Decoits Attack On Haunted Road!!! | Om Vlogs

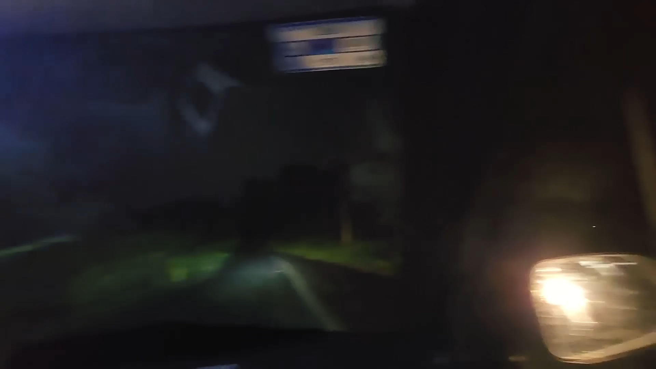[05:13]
देखते हैं स्लो कर दिया। अकबर आ गया, देखते हैं वो आगे आ जाएगी क्या कर रहे हैं।
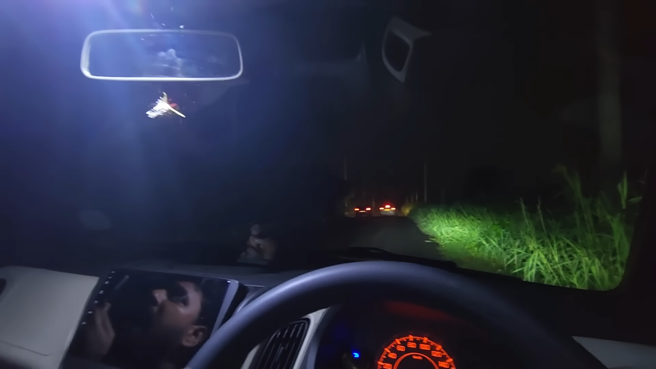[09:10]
भाई, बंदे सारे साथ में हैं गाड़ी वाले,
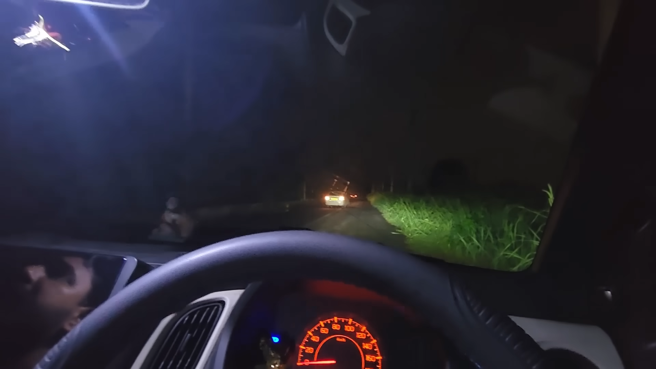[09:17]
ओ भाई भाई भाई मैं पीछे कर रहा हूँ कहीं ठोक ना जाए बस,